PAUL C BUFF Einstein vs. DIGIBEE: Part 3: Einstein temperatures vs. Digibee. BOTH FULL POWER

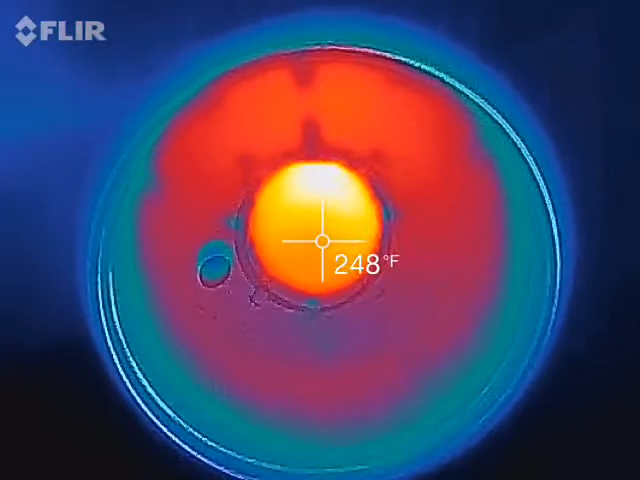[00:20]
On screen: spot 248°F
I'm looking at the glass dome here and the inside temperature 250, over 250 degrees. On the inside of the PalsyBuff DigiBee, they both were on the same amount of time.
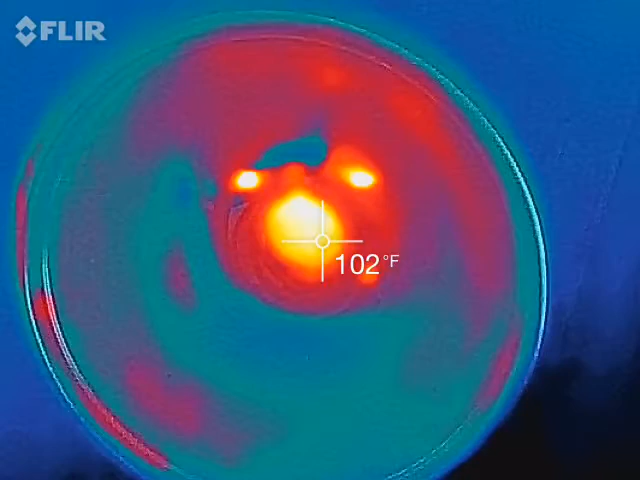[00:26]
On screen: spot 102°F
Both were on full blast power on modeling line. So we're looking at 103 degrees,
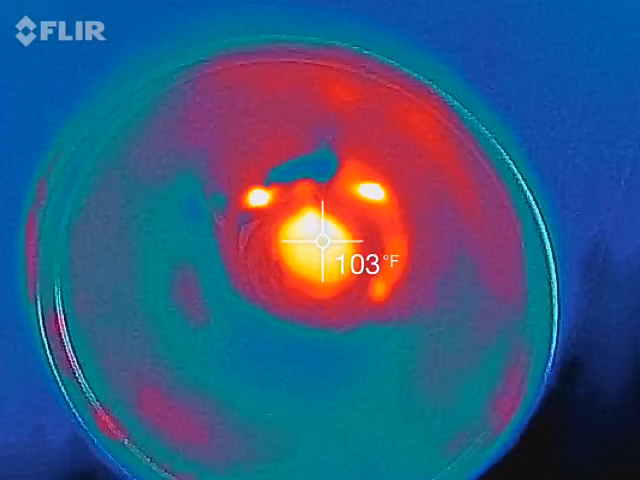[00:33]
On screen: spot 103°F
which is nothing, which means I could actually reach in there and touch it. Not that I would. Let me recalibrate my FLIR.
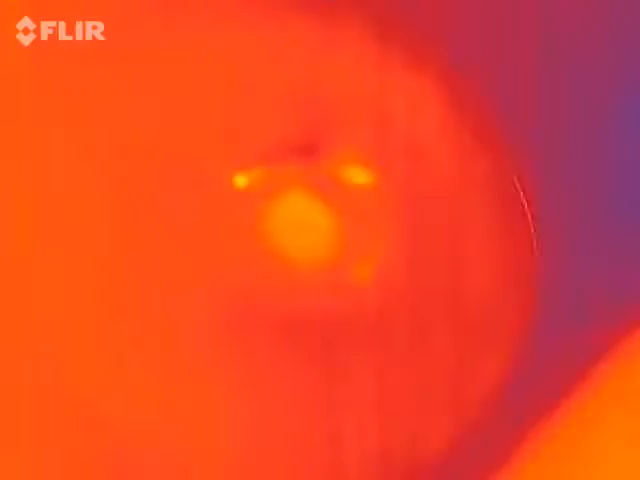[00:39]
So reflector temperature, 86 degrees.
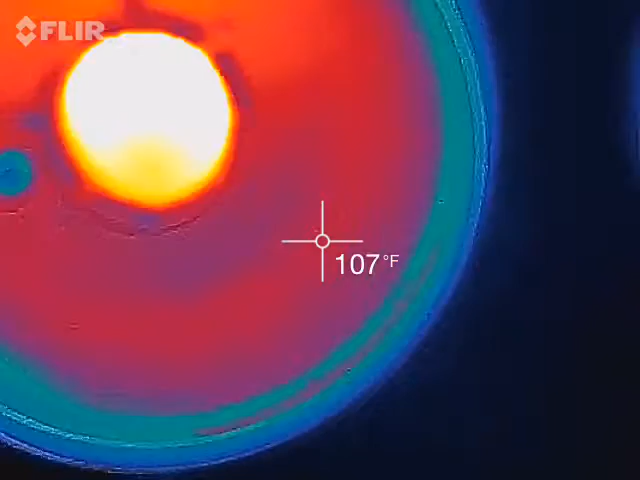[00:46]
On screen: spot 107°F
Reflector temperature still at 150 degrees, but over 250 degrees.
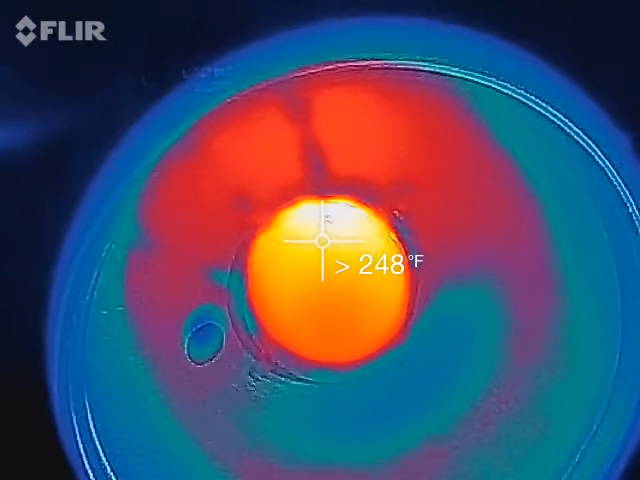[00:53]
Now, no flashes, no stroboscopic work was done on either one of these.
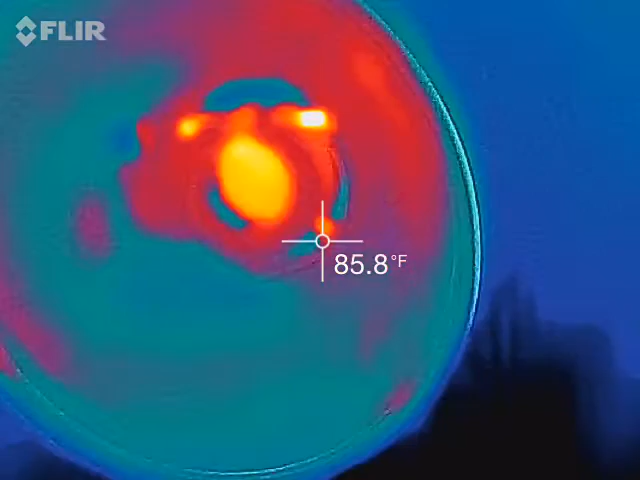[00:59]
On screen: spot 85.8°F
The only thing I did is turn them on both at the same time, brought them up full blast on modeling illumination.
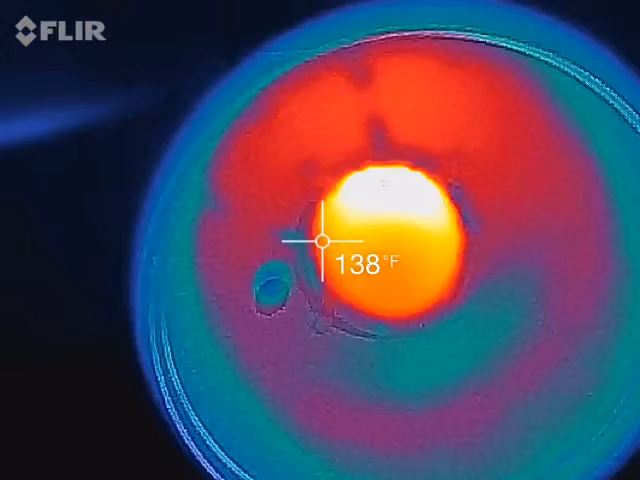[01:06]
On screen: spot 138°F
100 degrees, but reflector temperature, we're still looking at 160 degrees versus nothing here.
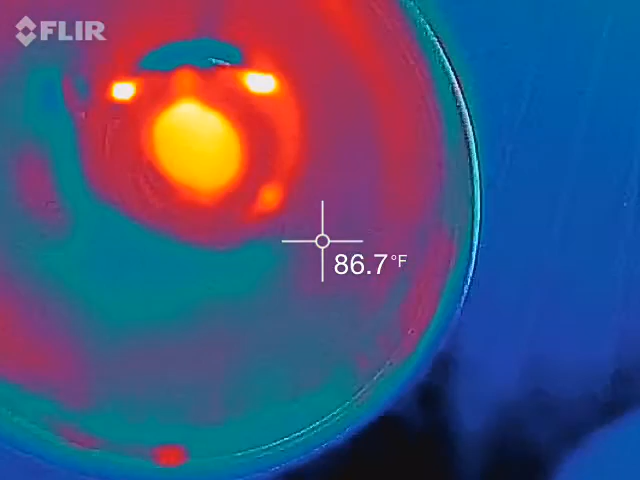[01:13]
On screen: spot 86.7°F
I mean, this is, this isn't even, this reflector on the DigiBee is, it's not even warm.
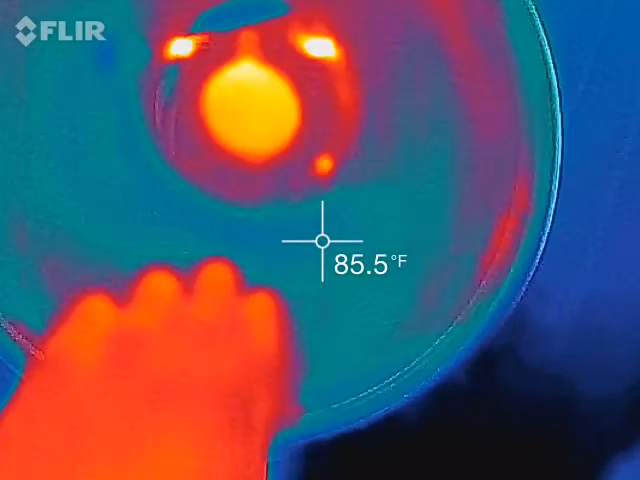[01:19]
On screen: spot 85.5°F
As you can see here, it's 86 degrees. I mean, this is not, this one I can't even touch.
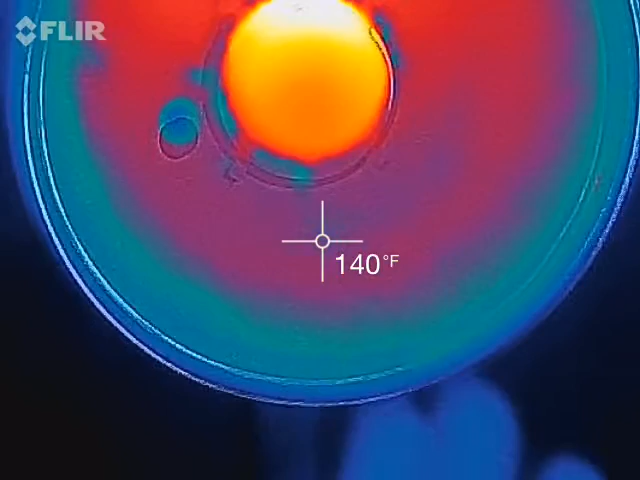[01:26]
On screen: spot 140°F
It is too hot, baby. So Einstein unit with the exact same 8.5 inch reflector and PalsyBuff DigiBee with the exact same 8.5 inch reflector.